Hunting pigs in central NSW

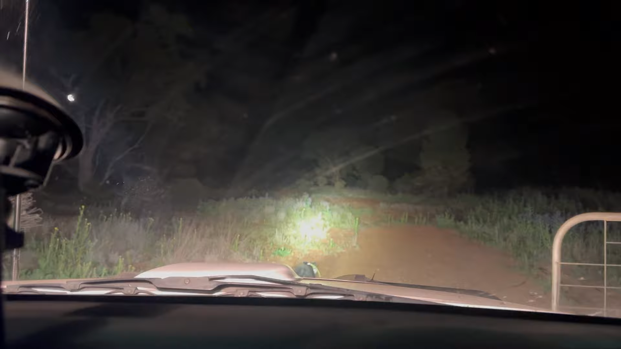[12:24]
There's two little pricks jumping now. Teach me to stay on the back of the ear every time we stop.